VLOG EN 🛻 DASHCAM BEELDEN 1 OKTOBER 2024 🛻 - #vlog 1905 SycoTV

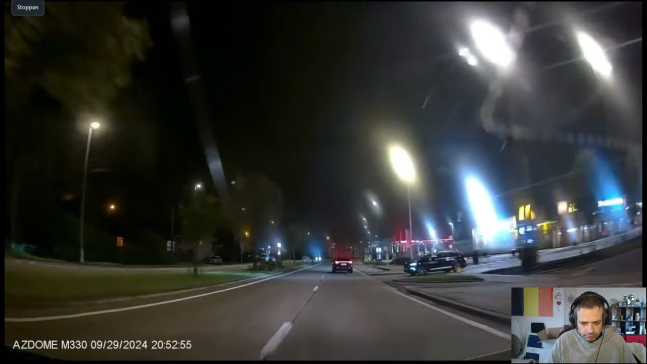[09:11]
Wacht er je beurt af, jeep. Oh mijn god, dat was bijna een aanrijding met de McDonald's. En dat is een. Een hechte stad. Is dat een hechte stad?
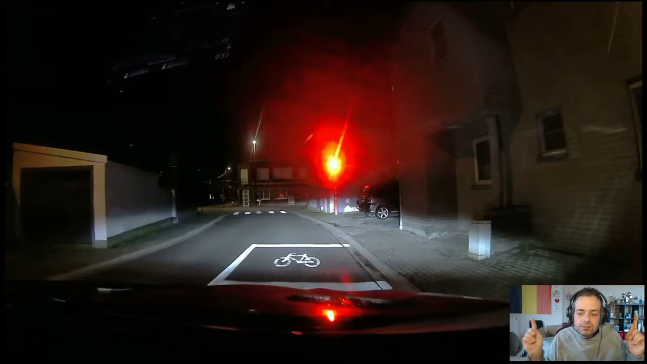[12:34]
Oh yeah, come on! The dance, leave me alone. What? De bestuurder gaat toch groen?
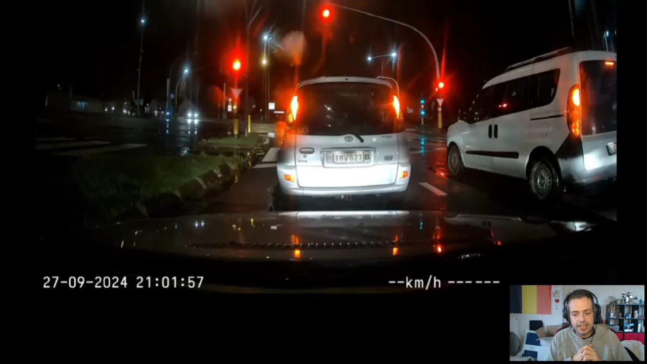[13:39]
Wat? Het is rood. Het is rood. Meneer, het is rood. En hoeveel seconden gaat het duren?
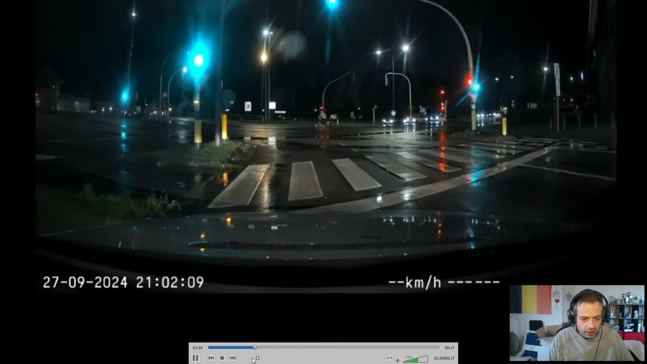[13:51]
Het duurt echt niet veel seconden hoor, dat het groen licht is. Wacht hè. Oei, dat is het vorige beeld. Hier. Hier vertrekt hem op 59 seconden. 1, 2, 3. Ja! Negen seconden winst. Goed door het rotlicht te rijden. 9 seconden winst. Mooi, mooi, mooi, mooi, mooi.